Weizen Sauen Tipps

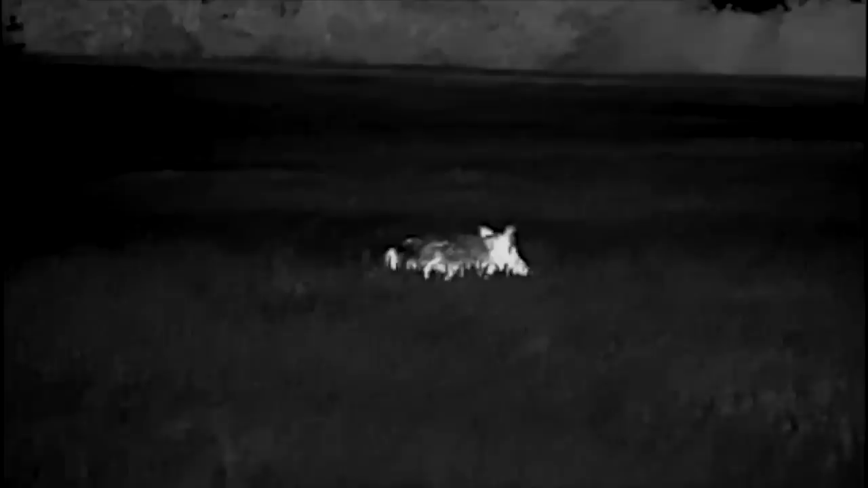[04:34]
steht links von der fahrgasse die andere rechts und hast du kleine frischlinge mit dabei jetzt willst du erst mal gucken welche sau ist welche sau wie sind die geschlechter von den sauen das